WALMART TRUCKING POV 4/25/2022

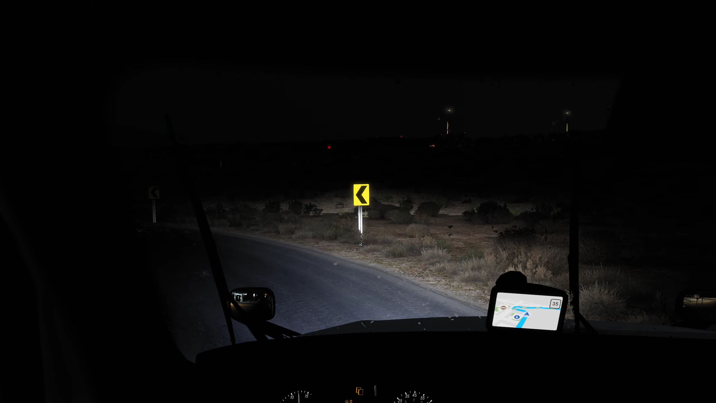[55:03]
In 200 meters, turn right. Turn right. Then, keep right.